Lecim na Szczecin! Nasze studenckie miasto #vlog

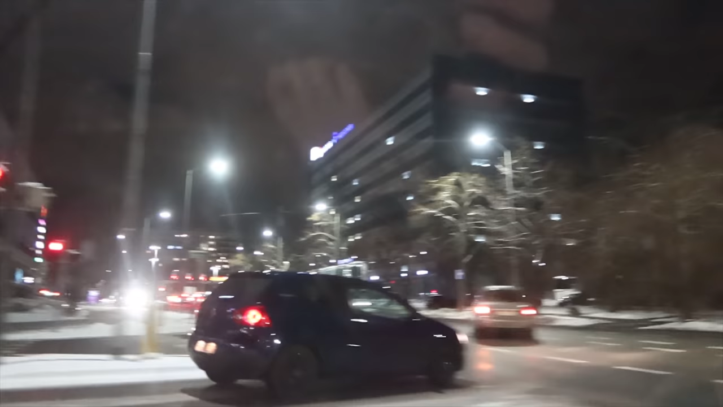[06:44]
Mijamy naszą chatę. Tutaj przy tym parku, teraz będziemy mijać,